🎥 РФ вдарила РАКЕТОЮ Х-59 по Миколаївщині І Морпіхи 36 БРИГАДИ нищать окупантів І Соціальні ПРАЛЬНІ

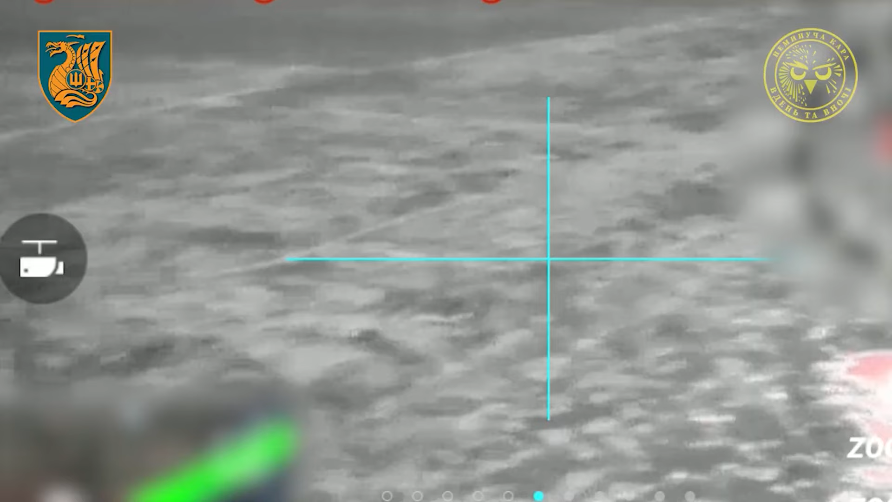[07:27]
Морські піхотинці з Миколаївської 36-ї бригади імені контрадмірала Михайла Білинського продемонстрували
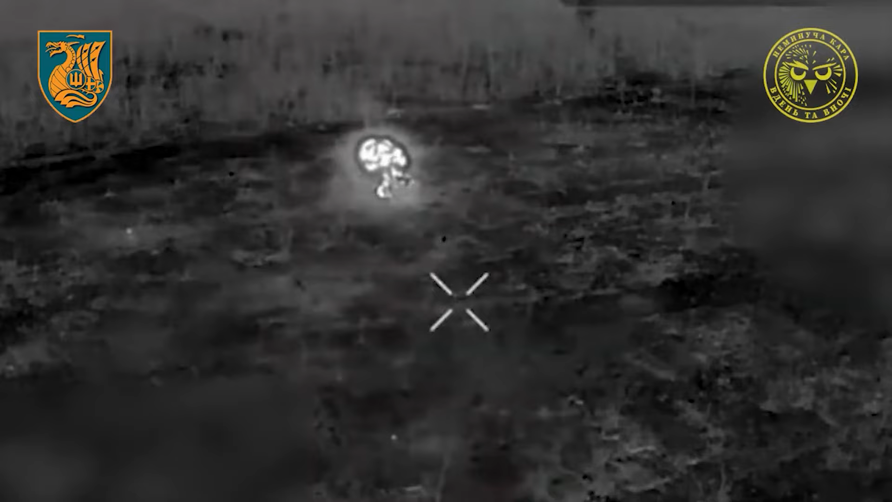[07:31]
атаку дронами по скупченню російських окупантів на лівобережжі Херсонської області.
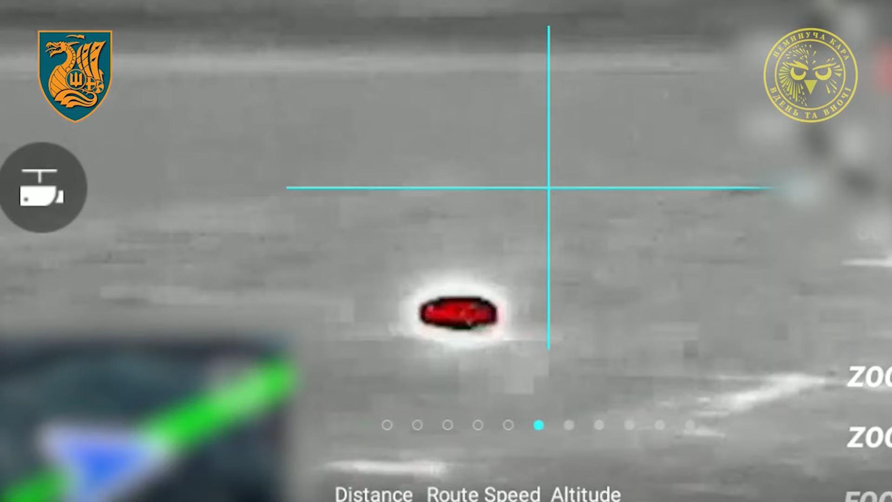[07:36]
Пекельна доставка смаколиків до місць скупчення противника від операторів ударних дронів «Сови».